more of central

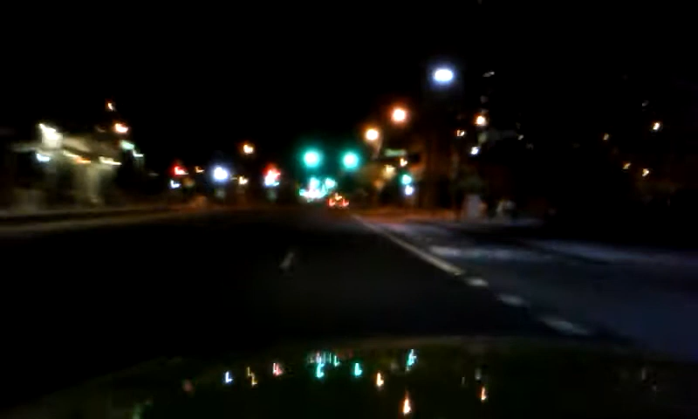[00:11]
We are heading down Central Avenue. I don't know if you remember this, but it's Central Avenue, heading towards, that's right, Camelback. That's Fillmore. That way is Circle K.